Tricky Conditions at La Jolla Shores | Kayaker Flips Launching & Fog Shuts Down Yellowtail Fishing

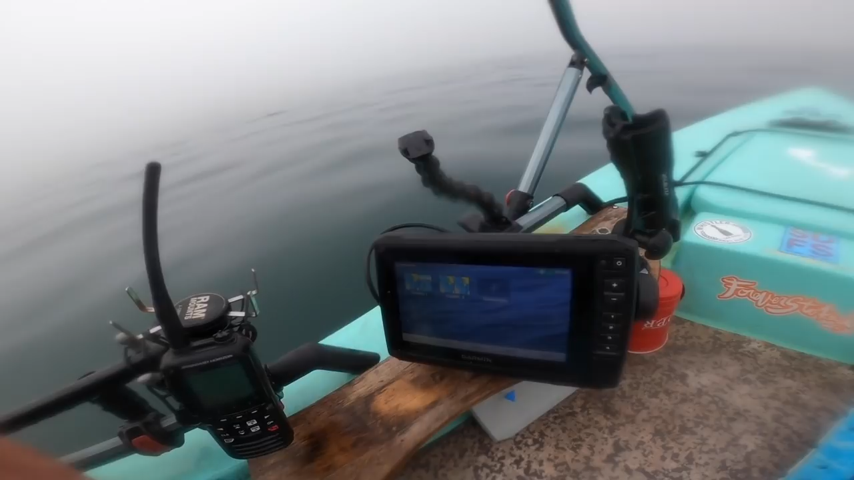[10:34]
So let's check the sonar. Oh, transducer is disconnected. Power down and check. This is devastating. I already played around with these cords back here.